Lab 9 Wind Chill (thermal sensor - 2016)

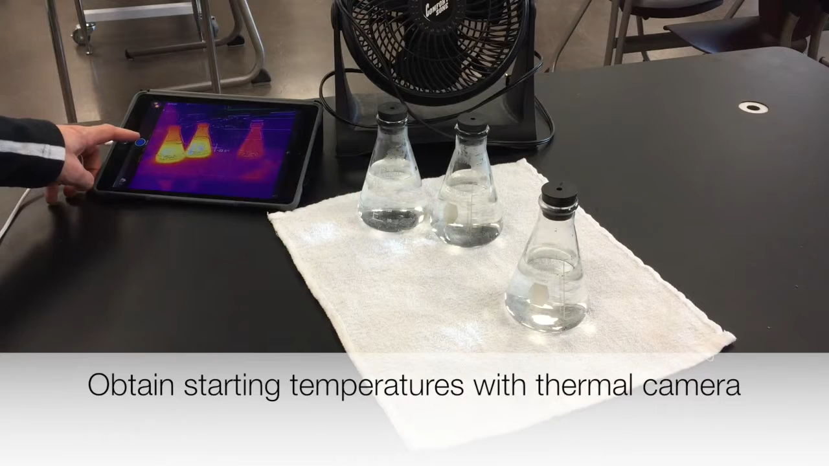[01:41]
right I'm using Celsius so there's my starting temperatures
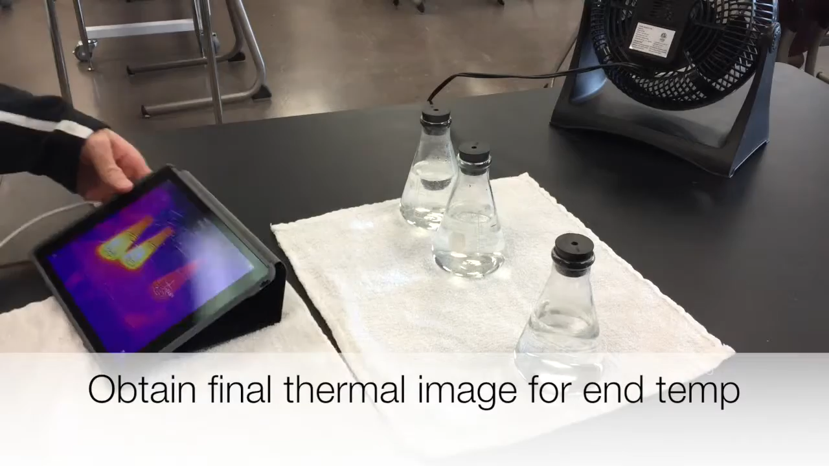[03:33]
all right so there's my final image the calibrate there okay
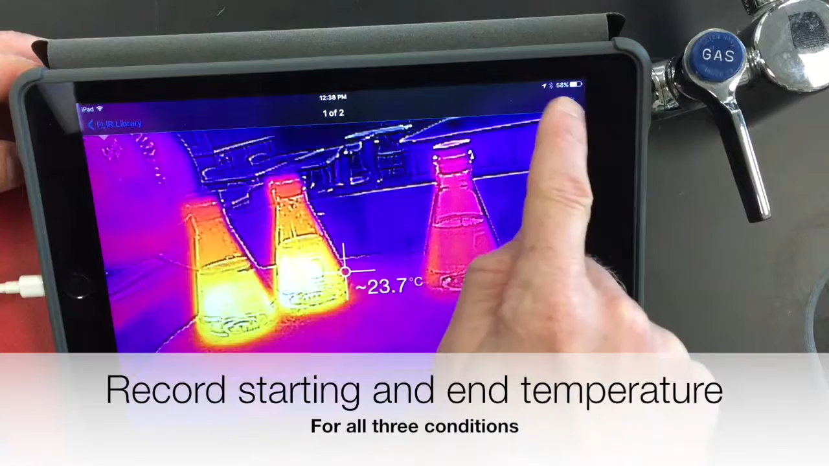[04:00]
On screen: spot 23.7°C
I'm gonna go ahead and get the starting temperature and for the starting temperature for the watt the warm water they should probably be the same so like looking at here I get about oh 42.2 and this one's also about 42.2 I'm just gonna write the down the they're both 42.2 and then this is gonna be definitely different because it's cold water 24.3 and then also write down your end temperature and the data table for the warm water no wind
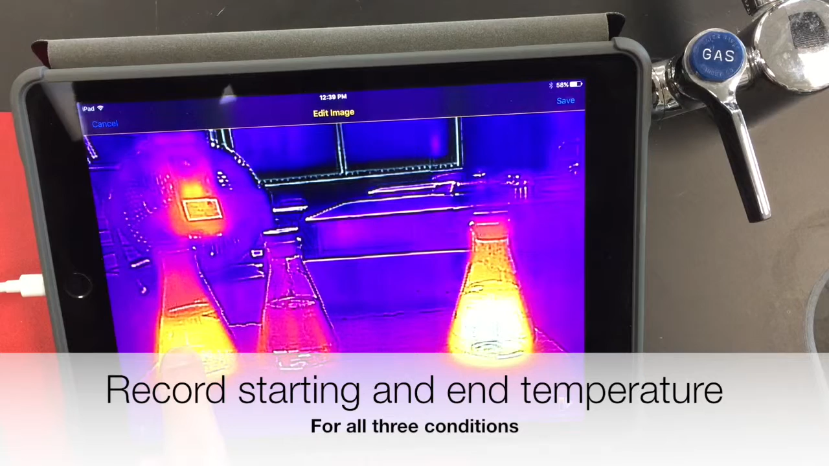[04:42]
looks like I got about 38.9 and warm water with wind definitely a difference about 30 well 35.0 and then the cold water whether or not that one changed at all you can write down what the change might be for that one I guess you know it
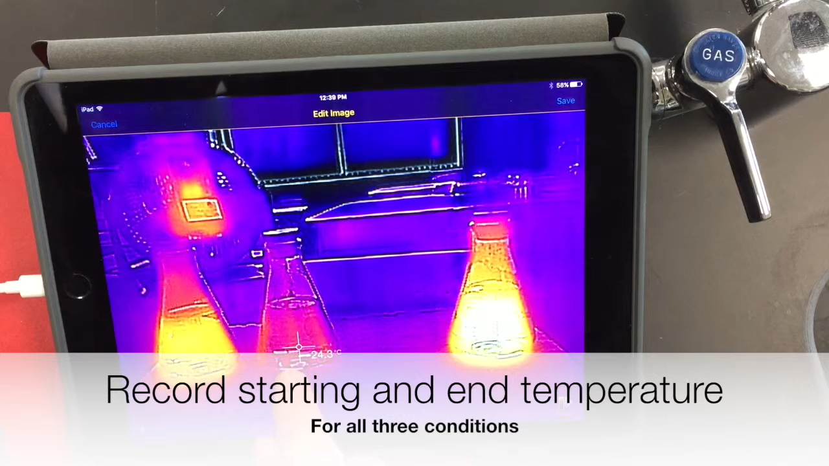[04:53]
really shouldn't have changed if it was at room temperature but anyway there's the cold water one